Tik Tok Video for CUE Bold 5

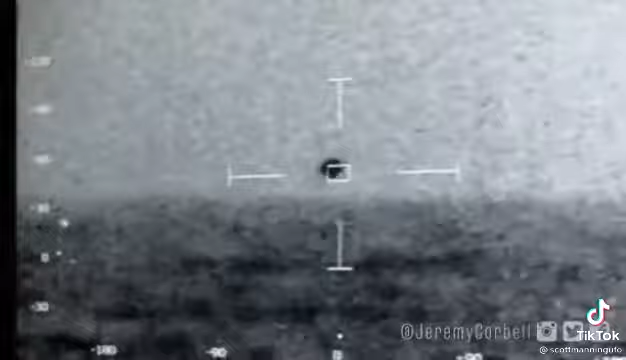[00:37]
We got a lot of whitewater up there.
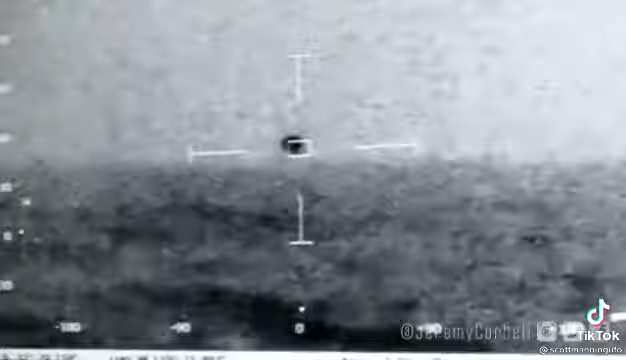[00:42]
Whoa, it's getting close.
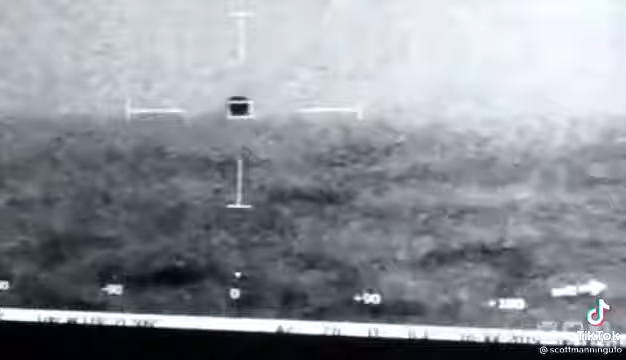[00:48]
Yeah, we have 31 knots sustained wind top side gusts with 40.
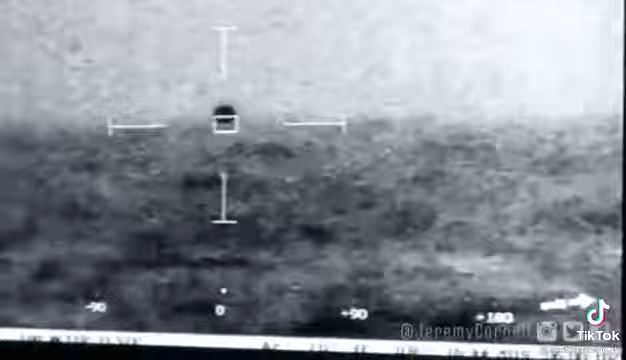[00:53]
Oh, splashed, splashed. Mark Baring in range.